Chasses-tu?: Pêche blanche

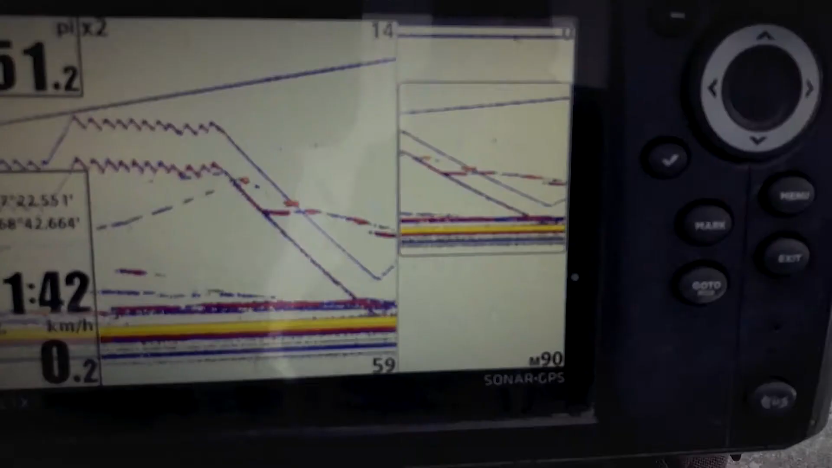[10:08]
Puis là, je jiggu un peu dans le fond, puis là, je monte assez rapidement, comme ça. Comme ça. Puis là, quand tu vas passer vis-à-vis de temps en temps… Il va déconner. Il y en a un qui a… ça lui a tenté. Ça lui a tenté. OK. Mais ce n'est pas la rapidité qu'on recherche.
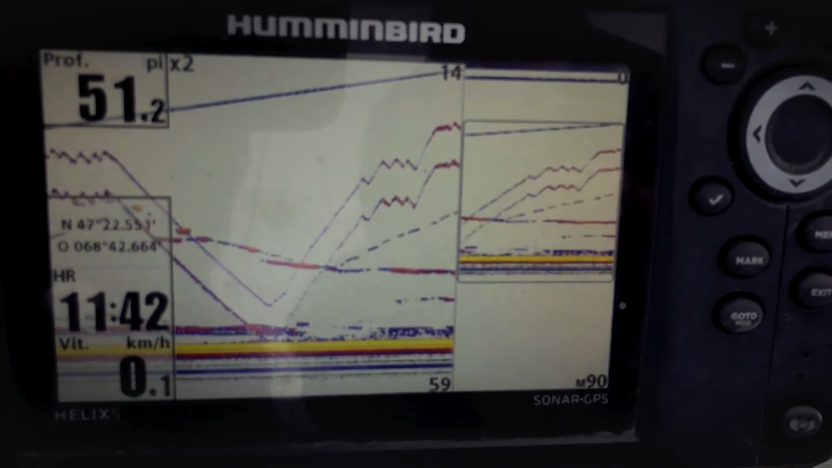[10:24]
On screen: depth 51.2 ft, speed 0.1 km/h
Parce qu'habituellement, la vitesse, là, si, mettons, je compare la vitesse, tu le dis, à mon leurre, il va monter à cette vitesse-là, à peu près. OK, OK.
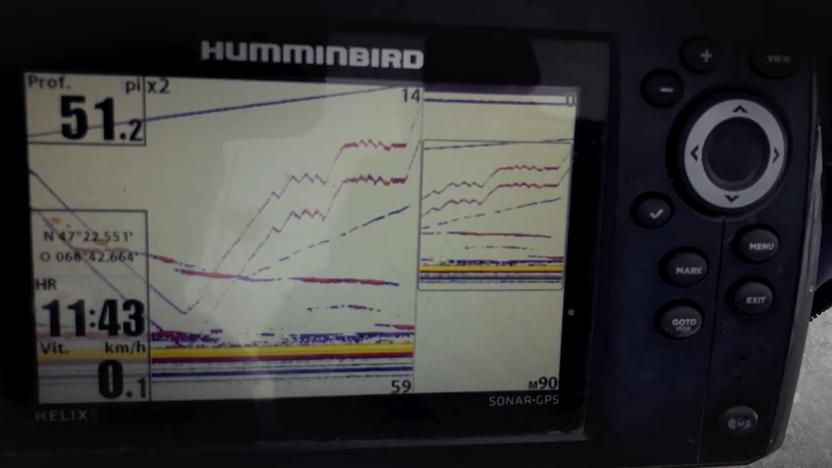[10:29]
On screen: speed 0.1 km/h
Faites de même. L'analyse de l'image est très importante, là. Énormément. Je pense que c'est tout là que ça se passe, là. Énormément. L'année, lui, l'analyse de l'image, tu l'as tellement vu, tu l'as tellement fait que… Toi, toi, tu vois ça, puis… Quand il faut que je monte ou que je ne monte pas, comme garde, vois-tu, là…
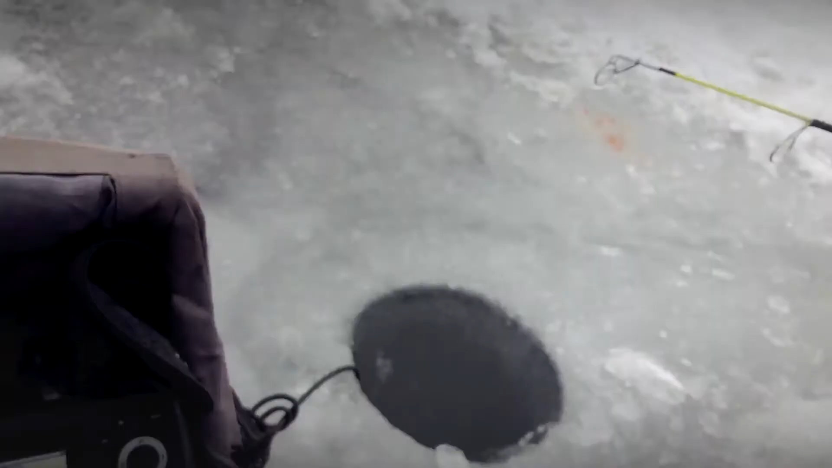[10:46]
Il m'a revu, là. Il a failli leur poigner en descendant, là. Mais là, ils ne sont pas très preneurs, on dirait, là, aujourd'hui. OK. Ils ne sont pas faciles. Tantôt, ça a donné un petit boum. On a sorti deux, là. Larry ne l'a pris un aussi. Tu dors tout le temps. C'est que quand il monte, là, je monte avec lui.
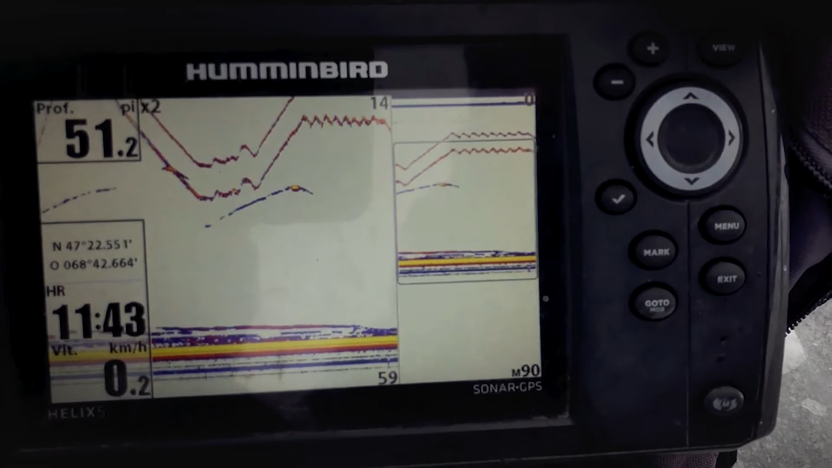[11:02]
OK, OK, OK. Puis plus qu'il va être rapide, il faut que je sois au-dessus de lui tout le temps. OK, OK. Parce que le poisson, on mange…
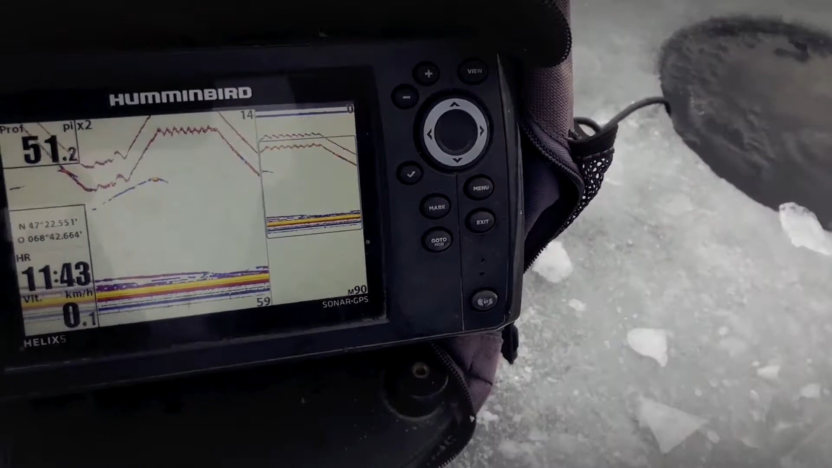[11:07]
On screen: speed 0.1 km/h
Moi, je m'en sauve. Mais tu sauves à 10-12 pieds… Ah, je me sauve à 3-4 pieds de lui. OK, OK. Aussitôt qu'il arrive proche, comme, regarde, il y en a un, là, qui arrive, là. Oui, je vois bien, là, oui.
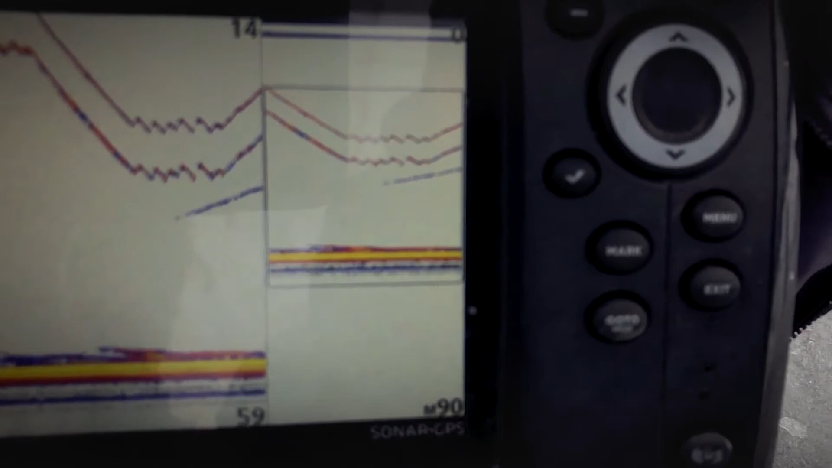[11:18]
Mais il n'est pas preneur. Mais il vient voir, quand même. Puis, à un moment donné, là, il change de mouvement.
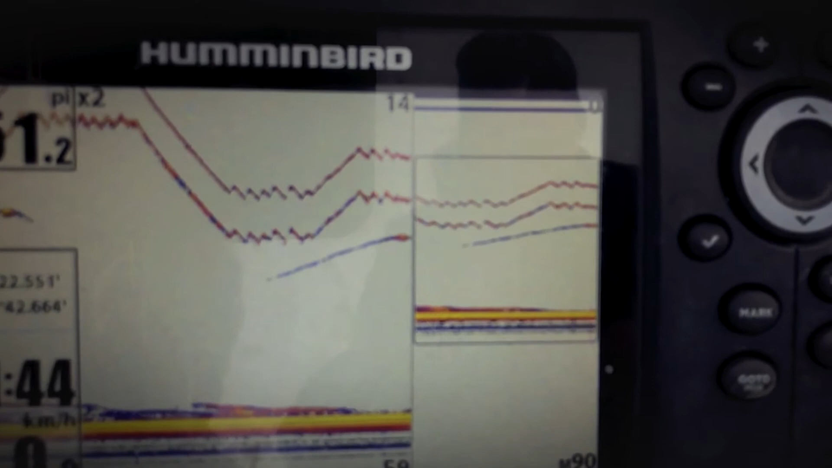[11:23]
Regarde, tu vois, là, il va redescendre, là. Oui, là, il est reparti sur le côté, probablement.